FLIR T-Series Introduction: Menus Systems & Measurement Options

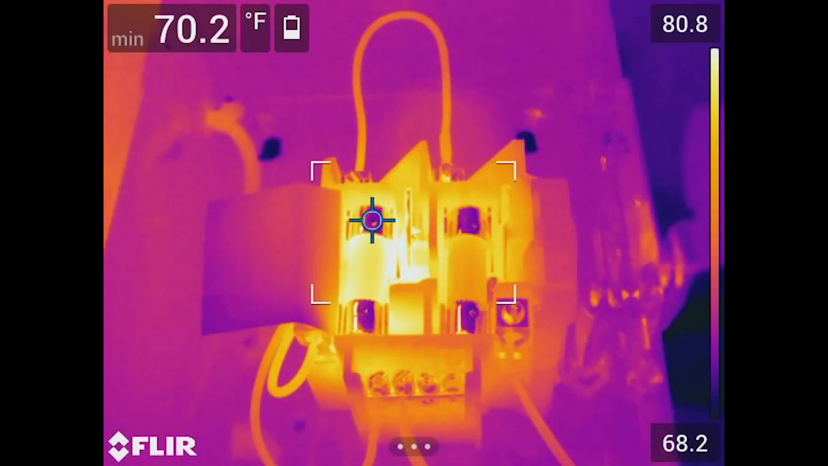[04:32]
On screen: min 70.2°F
And you can see here the camera has actually located a measurement or something on the fuse that is about 70 degrees, which is actually a reflection. As you can see, as I move my hand around, you'll see that reflection coming off the copper and I can change the temperature of that.
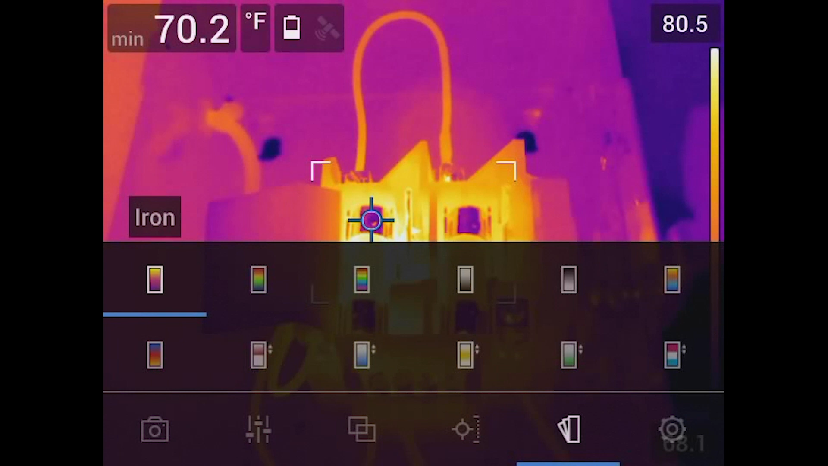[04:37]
On screen: min 70.2°F
Color palettes. I think I mentioned this when we're talking about some of the features of using your programmable keys.
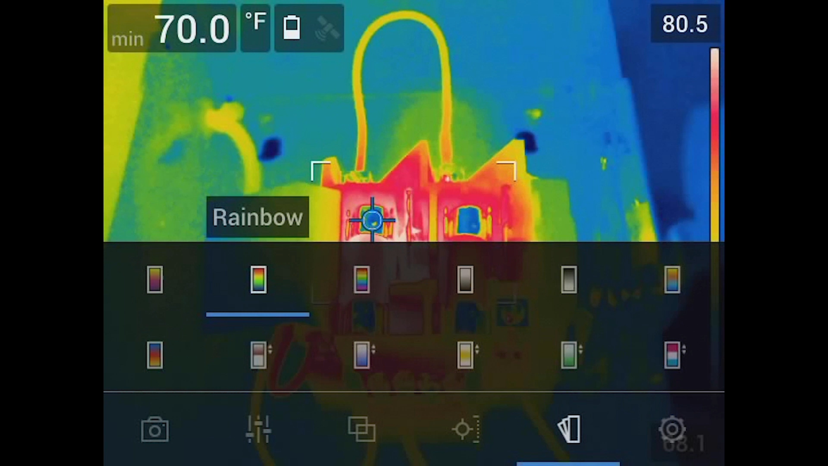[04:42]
On screen: min 70.0°F
You can use what's called rainbow. Again, there's a bunch of in here high contrast.
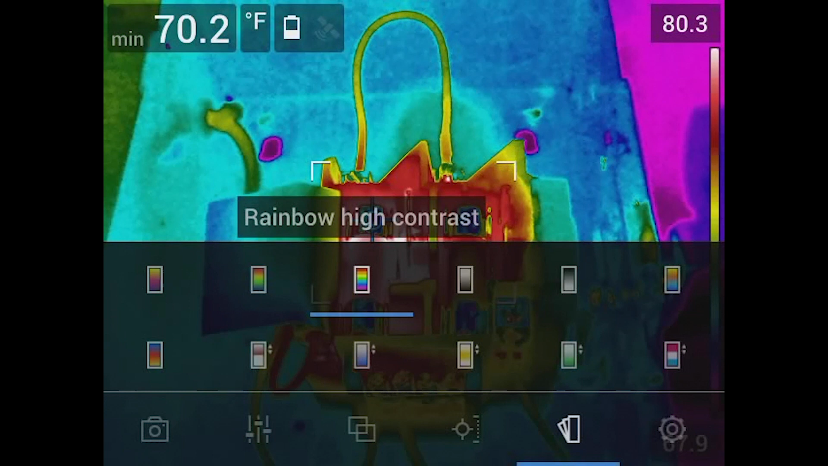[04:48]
On screen: min 70.2°F
You can go where white hot and black is cold.
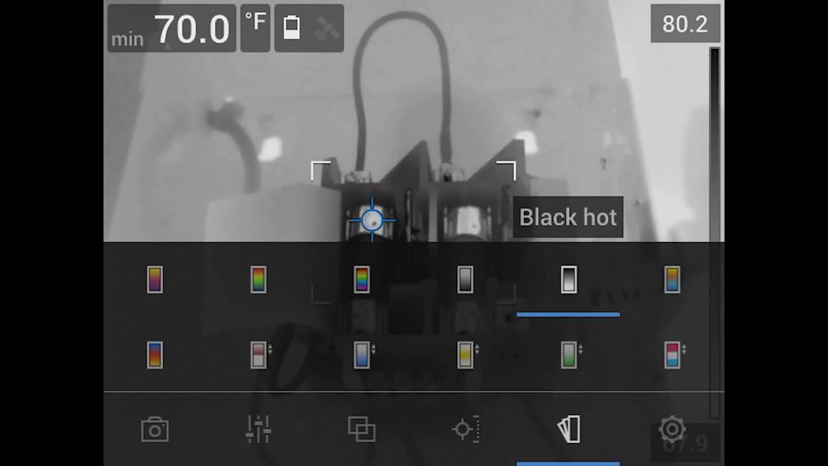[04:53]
On screen: min 70.0°F
And of course, we can flip that around where black is hot and white is cold.
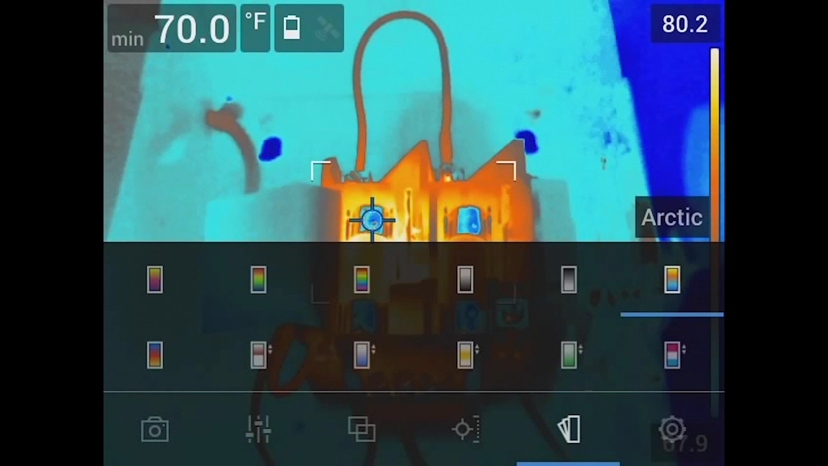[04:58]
On screen: min 70.0°F
So again, just some of the palettes that we've put into the camera system. This is what we call more or less our isotherm, right? So what we mean by isotherm, or you can see here is labeled as a temperature limit. Now, what does this mean? So we can set the camera up. And what we could do is we can say anything above 95 degrees Fahrenheit, it will show up in a different color.
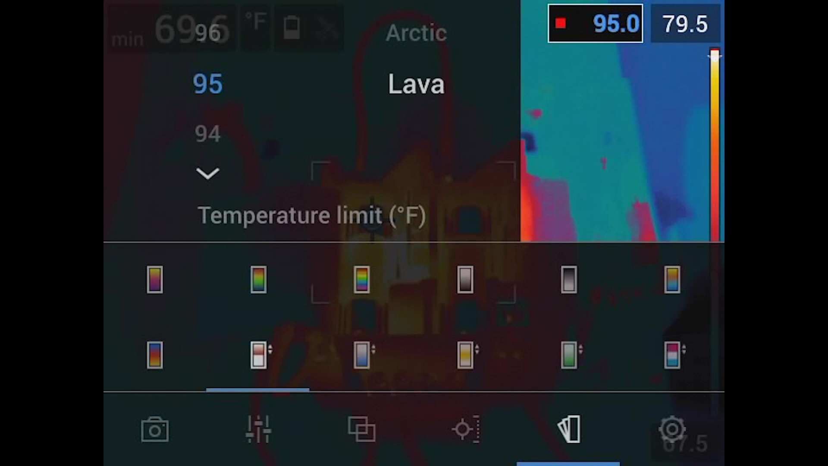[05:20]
So if we go ahead, let me just set this a little lower. I don't know. We'll set it to 80.
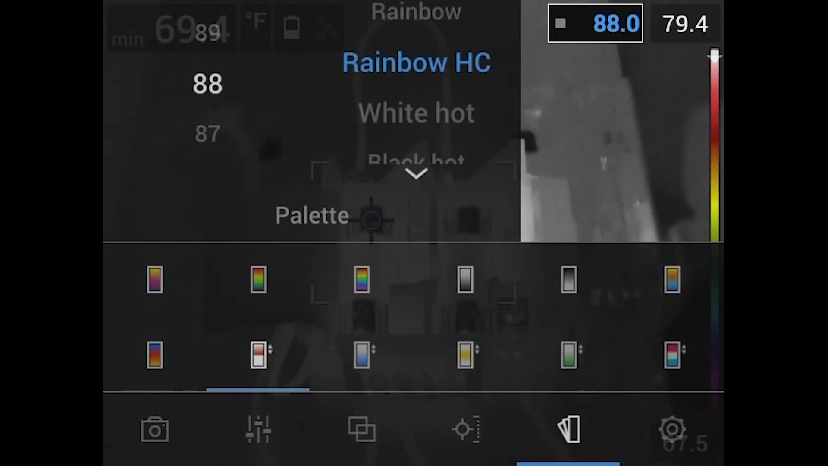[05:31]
And then what we could do is I really like to show this in white hot. Now, what do I mean by that? So when we come back out to the image, we don't see anything lighting up right now. But if I changed it again, you can see here, we're in the low or what I can say, 88. If you look at the top of the image, you'll notice on the right hand side, well, we're really only at 79 degrees Fahrenheit in this particular image.
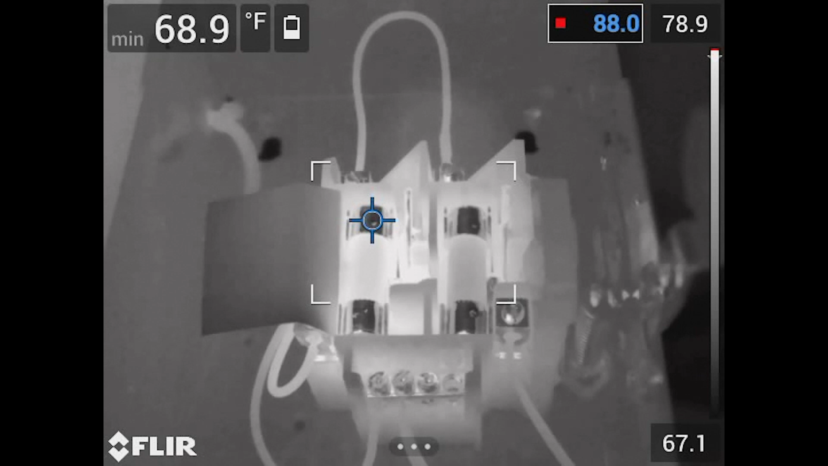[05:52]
On screen: min 68.9°F
So nothing is showing up as red.
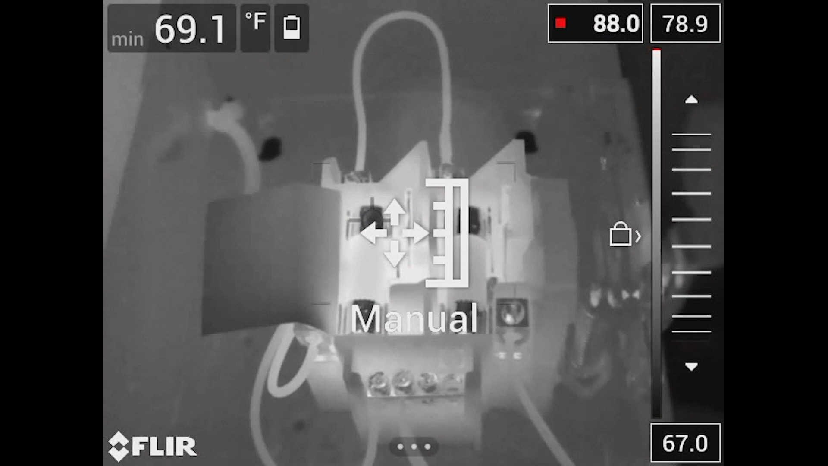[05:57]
On screen: min 69.1°F
So what I can do is I can change that scale just to kind of show where if we try to really crank this down.
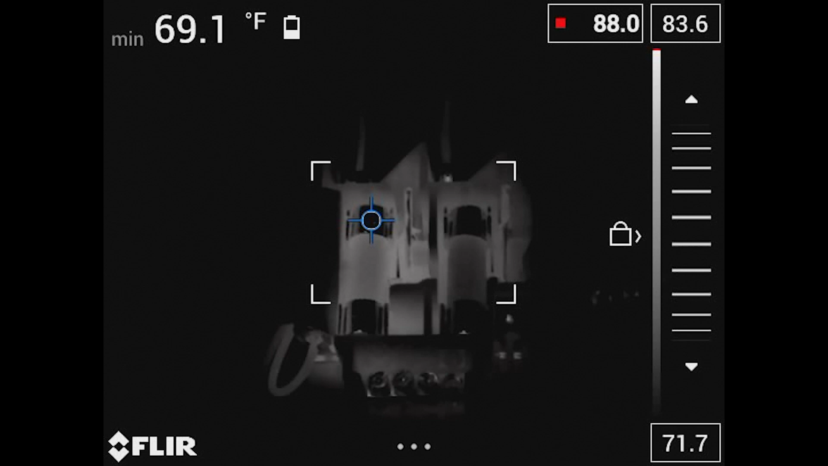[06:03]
On screen: min 69.1°F
And then I'm going to get rid of the measurement box.
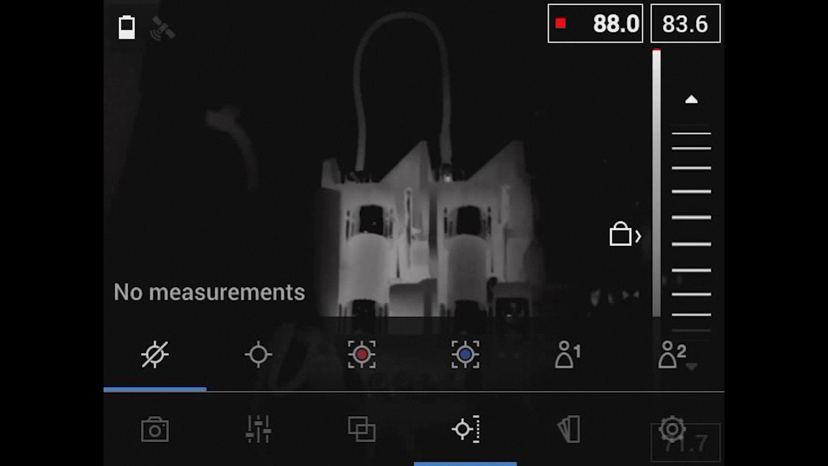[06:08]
Show none. Okay, everyone, let me go back here. I'm going to lower the limit, right? So let's, oops, let's lower that. And you'll notice, I don't want to background, you'll start to see the red come into the field of view.
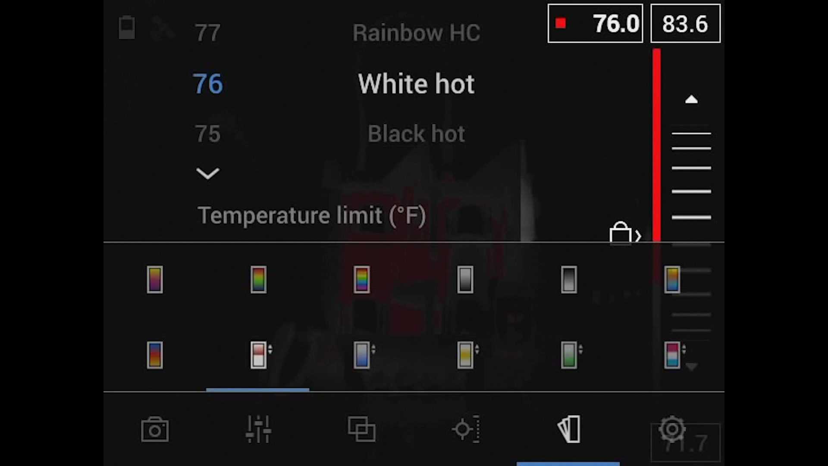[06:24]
So I think that top limit was around 79 degrees. So let me go back out, go back to auto. So what we're showing here is everything in red that you see on the image is 76 degrees Fahrenheit or above.
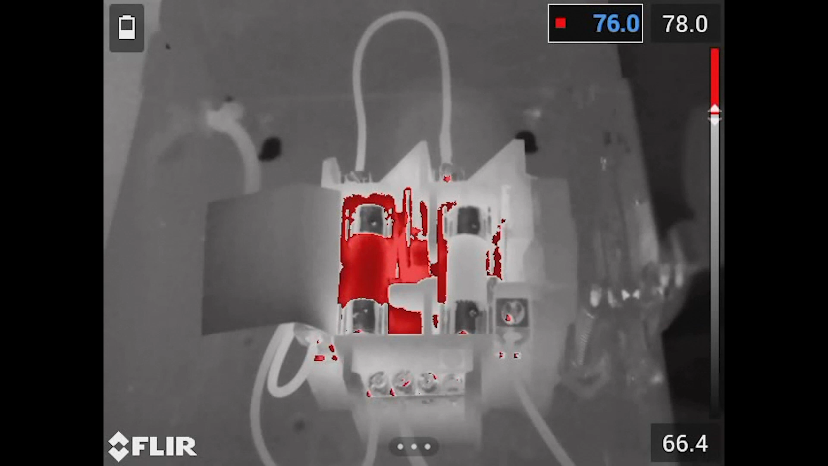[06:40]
So really nice when you go into a target, you want to be able to say, hey, I want to see anything that's above a certain threshold.
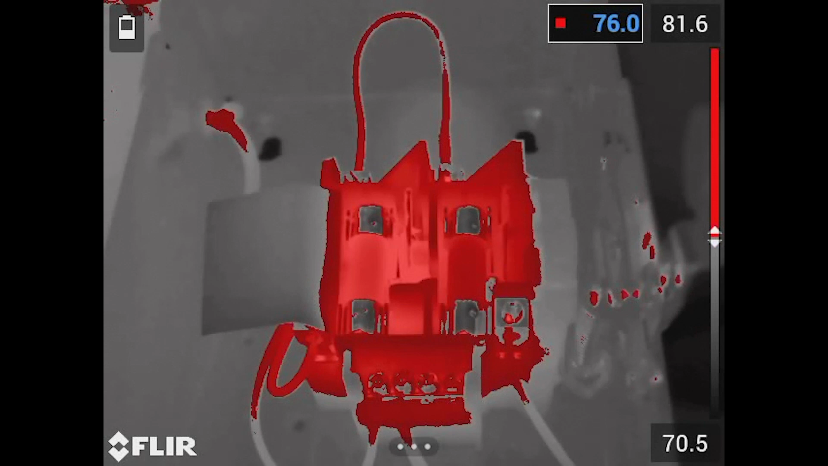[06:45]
This allows us to go ahead and do that. So another nice feature built into the camera system.
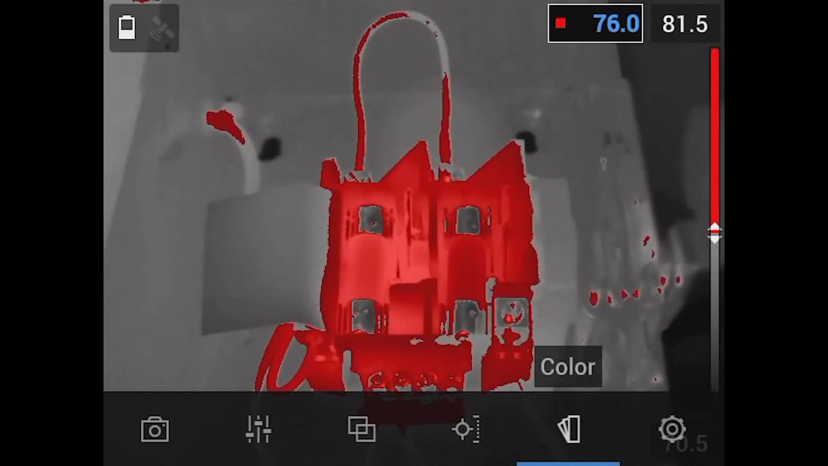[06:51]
So if I go ahead and come in here, I'm going to make sure I have a nice, of course, focused image.
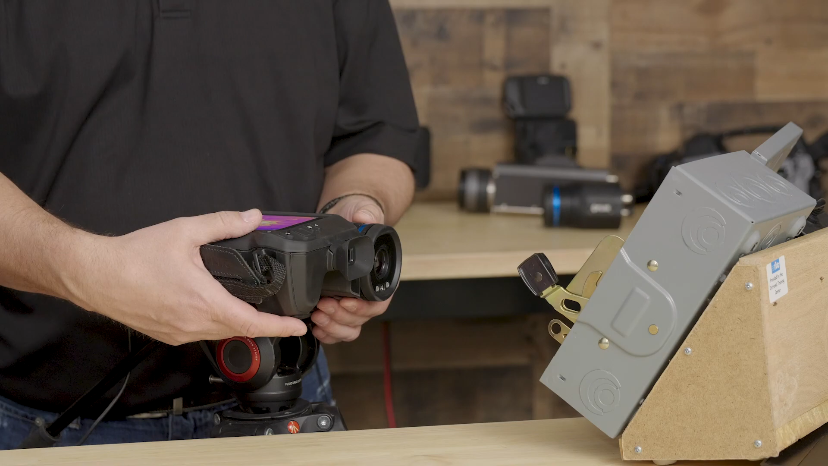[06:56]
So what I have on our screen right now is I can preview the image before saving. So I'm going to go ahead and preview that. Yes, it's a good image. And let me go ahead and store that.
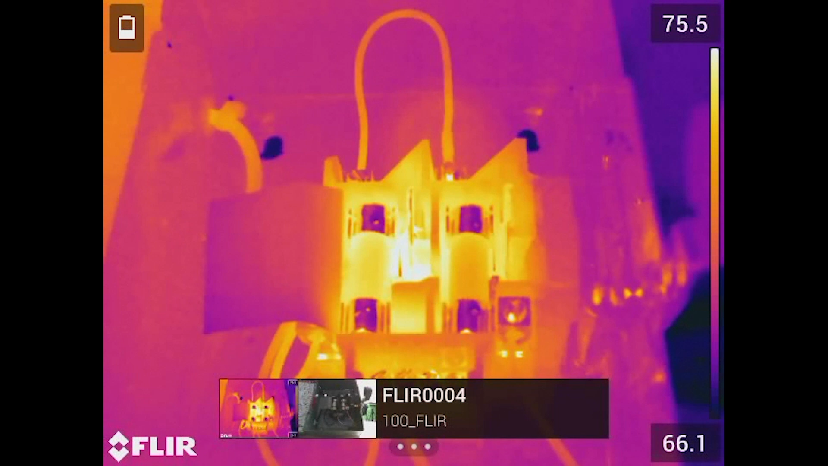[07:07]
So in the camera, I set it up to store the visible and a thermal that you can see on the bottom. Now, if I want to go back and look at that, I'm going to go ahead and just press my play button. And you can see we're now going to access the images on our SD card. So let me go through my library and pull up the image that we just stored.